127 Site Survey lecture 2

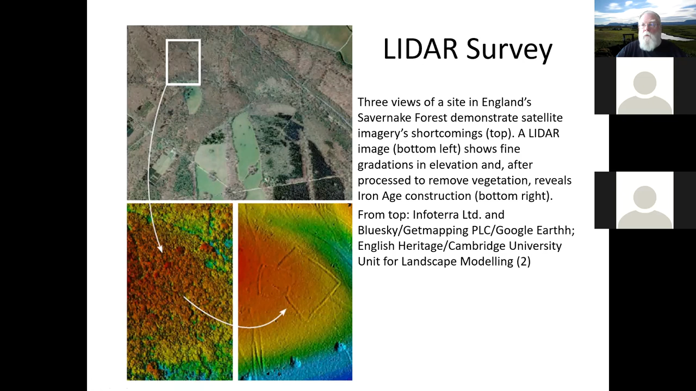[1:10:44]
But that's what you see at one layer, that's the top of the forest. If you strip off the forest, you can see beneath it, these cool archaeological features. So you have the ability then, without destroying any landscapes, actually get down through all that vegetation seasons otherwise you would not see. And this can be applied at sea as well.